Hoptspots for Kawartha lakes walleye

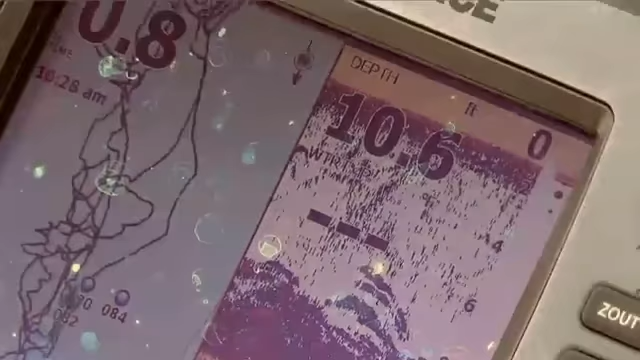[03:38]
You put them on your sonar, you got the waypoints, you're zoned in, right into where those fish are.